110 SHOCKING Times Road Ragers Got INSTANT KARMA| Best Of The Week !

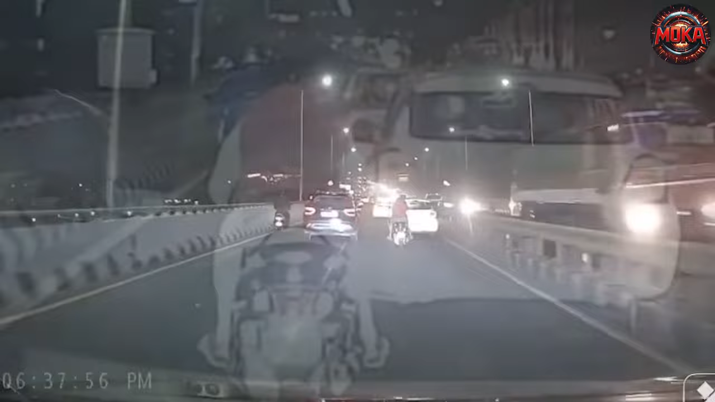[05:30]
Two aggressive young men drove after a white Maruti swift on the Beppel flyover.
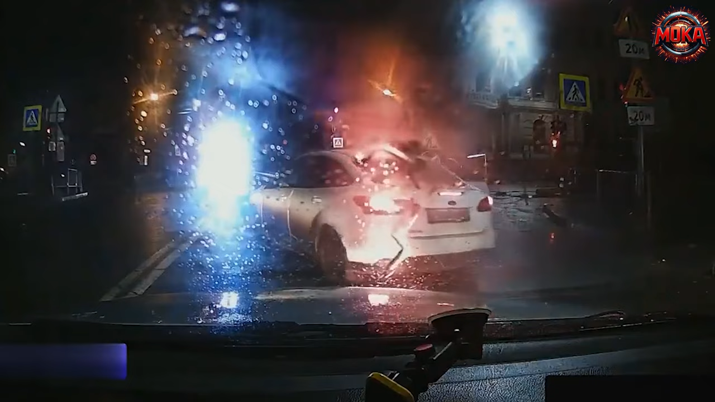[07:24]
The police tried to delay the driver for a bit to let him finish his actions.
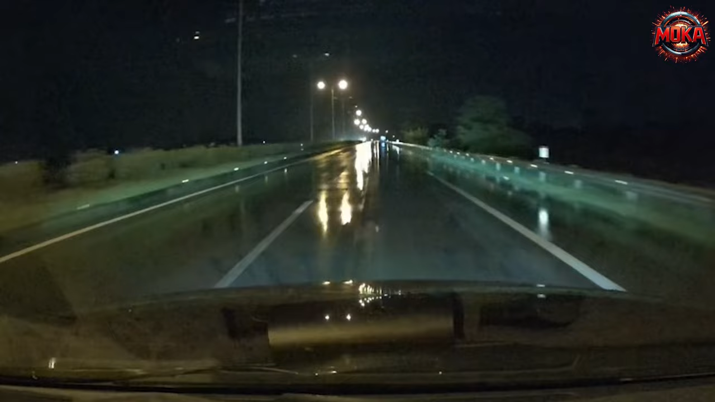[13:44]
A lightning strike broke a utility pole in front of the vehicle, wishing all drivers safety in the face of Mother Nature's fury.